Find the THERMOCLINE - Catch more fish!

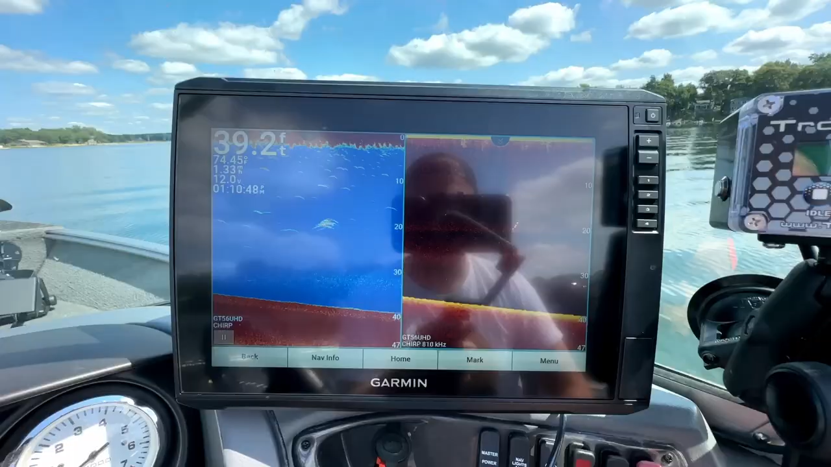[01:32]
On screen: depth 39.2 ft
Alright guys, so these are the tools you are going to use to be finding your thermocline in your body of water. Traditional 2D and Clearview seem to work the best for me. You can't even find it on LiveScope as well as side imaging, but for the average person, these are the two that they're going to have handy.
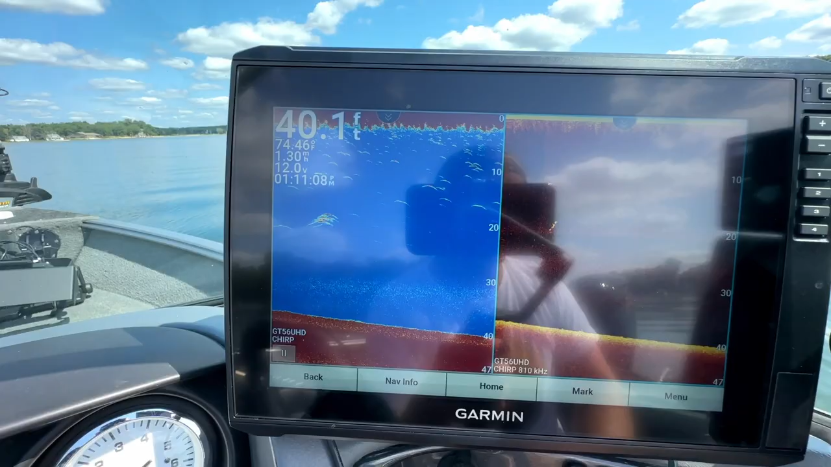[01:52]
On screen: depth 40.1 ft
To do this, you need to keep a couple of things in mind. One, you want to be in roughly the deepest part
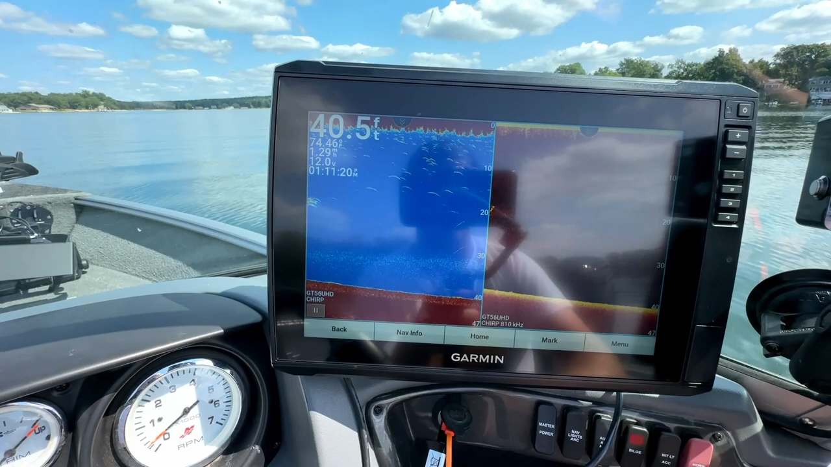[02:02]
On screen: depth 40.5 ft
Now say we are in 10 foot of water and the thermocline was set up in 30, obviously we wouldn't be able to see the thermoclines.
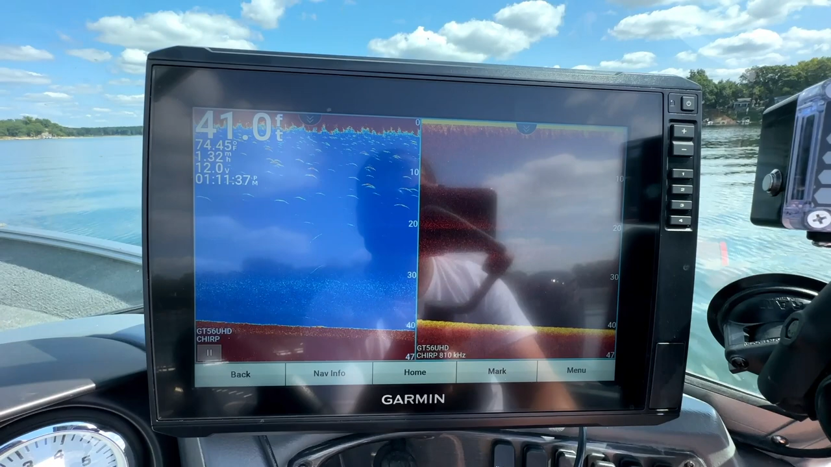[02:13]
On screen: depth 41.0 ft
Now the other thing you are going to want to keep in mind is to remove all of the different types of filters.
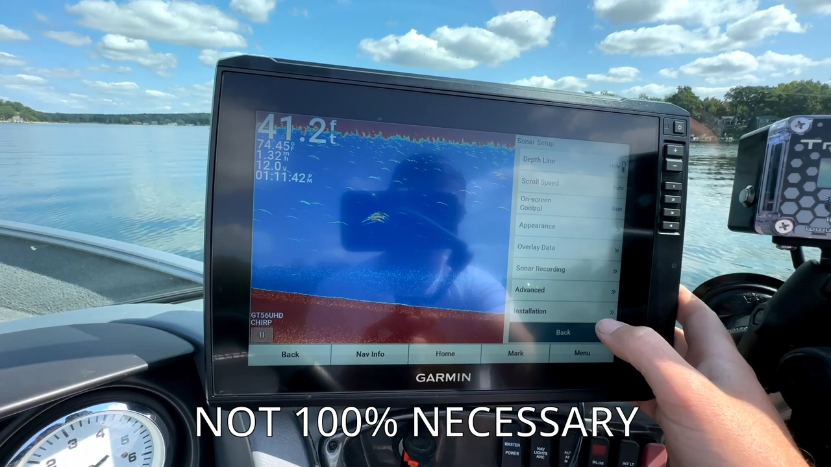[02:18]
On screen: depth 41.2 ft
So, you know, sonar setup, you're going to want to turn your TVG off,
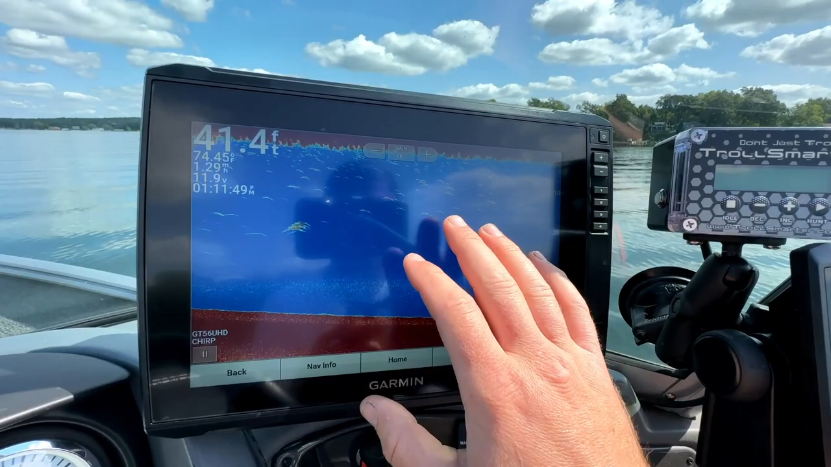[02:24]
On screen: depth 41.4 ft
interference off on both your 2D and your downimaging or Clearview.
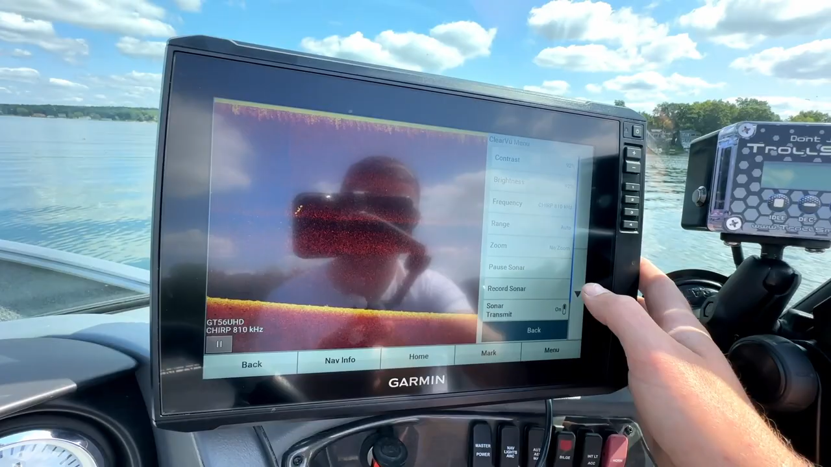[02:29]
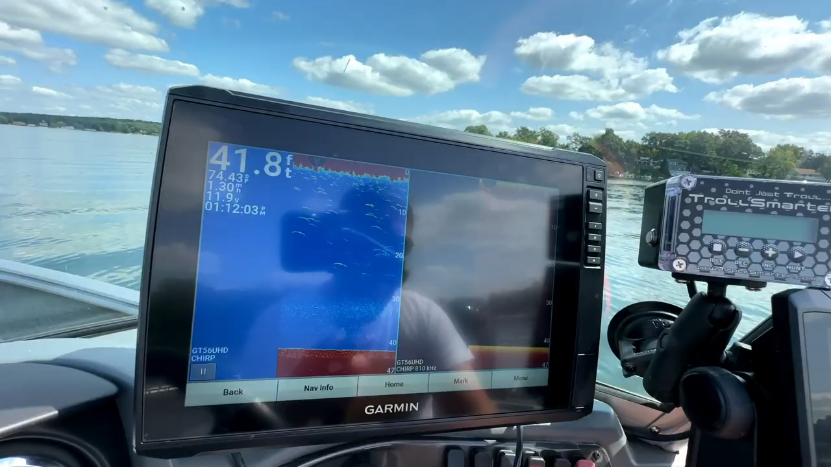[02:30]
On screen: depth 41.8 ft, water 74.4°F
We have a picture here, same thing again, I've showed you guys this in previous videos,
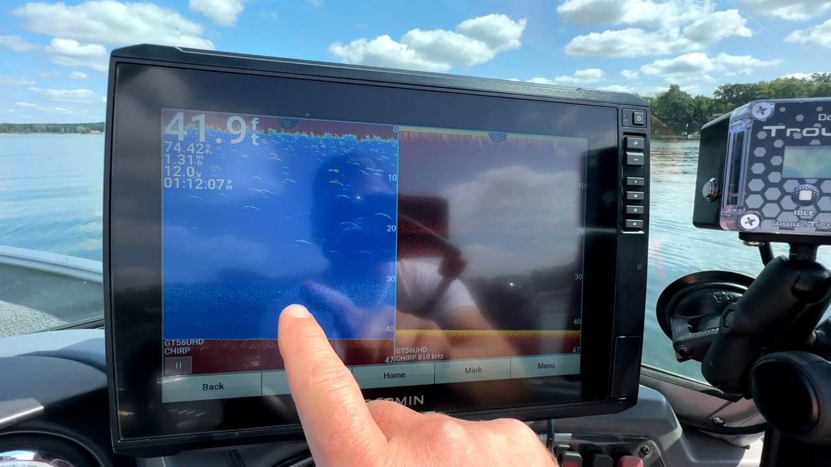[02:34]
On screen: depth 41.9 ft
2D and downimaging showing the same exact picture just in two different types of sonar.
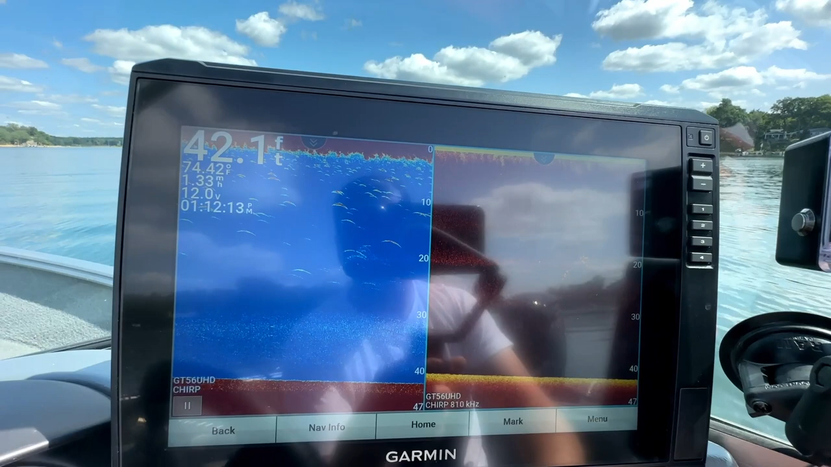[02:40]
On screen: depth 42.1 ft, water 74.42°F
To find this thermocline, and you can just barely see it on the settings I currently have right now,
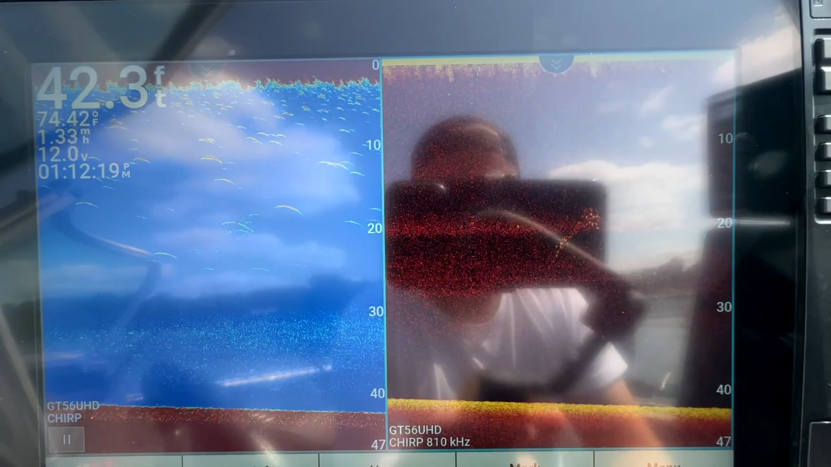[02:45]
On screen: depth 42.3 ft, water 74.42°F
so this is how I would typically fish, but to make this thermocline much more evident and obvious,
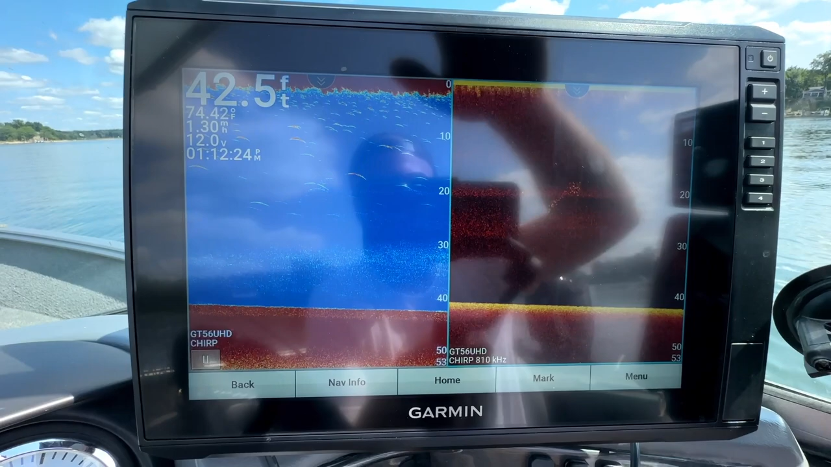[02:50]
On screen: depth 42.5 ft
you can go into your 2D and just start to up the gain.
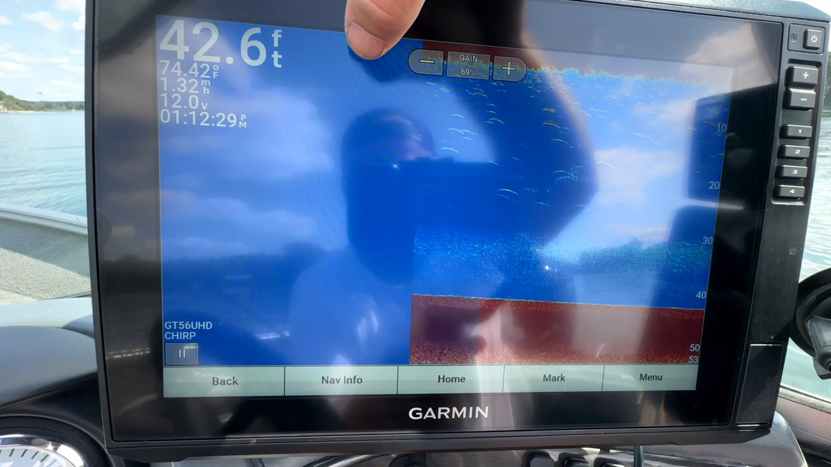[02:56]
On screen: depth 42.6 ft, water 74.42°F
And as we up the gain, some things will happen.
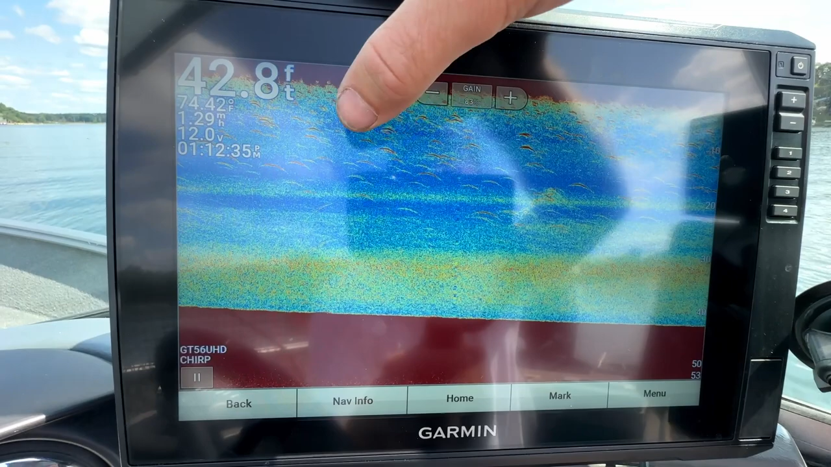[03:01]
On screen: depth 42.8 ft
You'll start to see much more clutter down here, much more clutter down here, and then this line will start to form right about 20 feet.
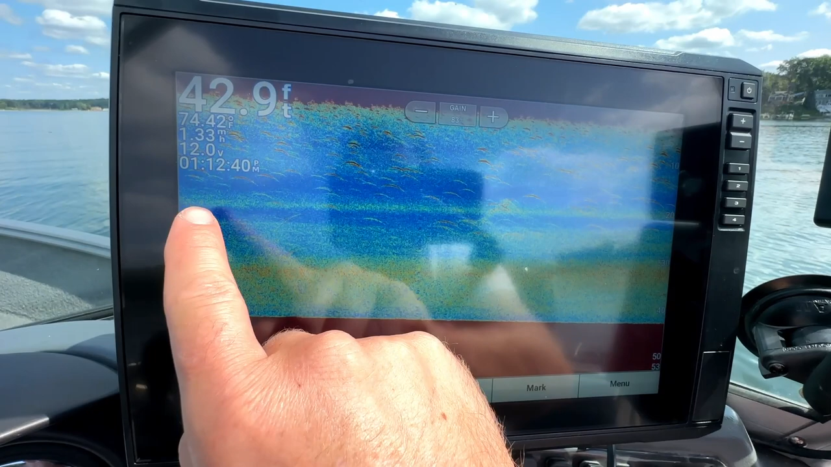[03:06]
On screen: depth 42.9 ft
Now that right there is the thermocline.
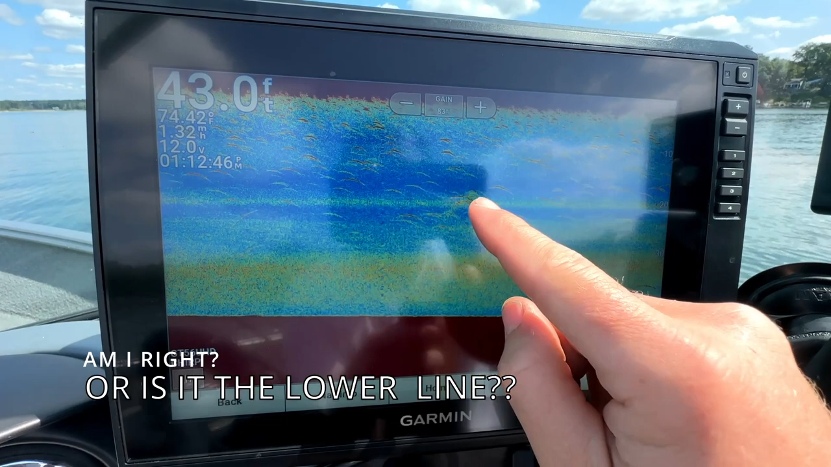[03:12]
On screen: depth 43.0 ft
So everything above this line right here is warmer, much more oxygen dense water. Everything below this line is much cooler and less oxygen dense water.
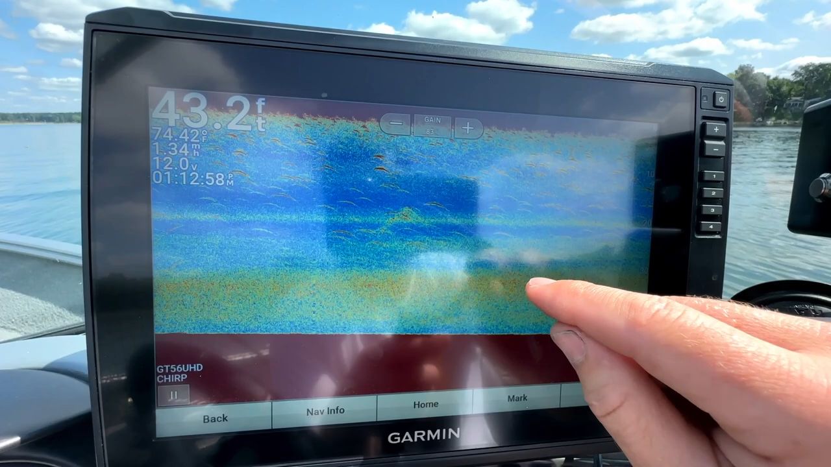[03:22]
On screen: depth 43.2 ft, water 74.42°F
So as we drive around, the majority of the fish you will see will be in this 20 and less area.
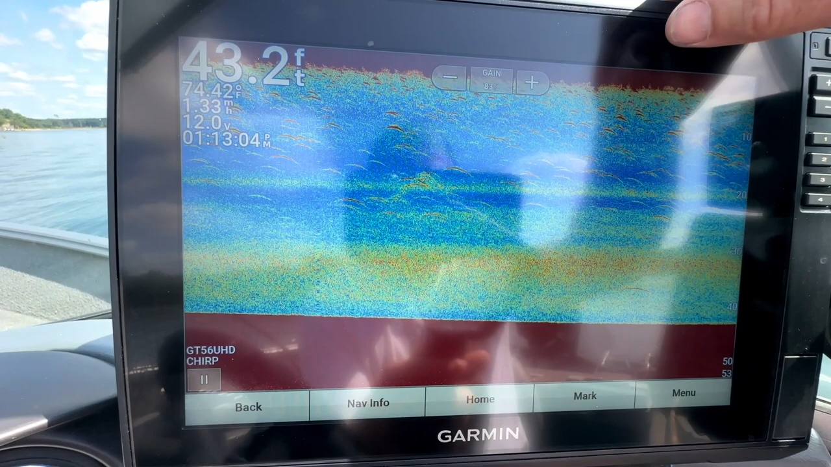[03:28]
On screen: depth 43.2 ft, water 74.42°F
Now, same thing with your Clearview or your downimaging.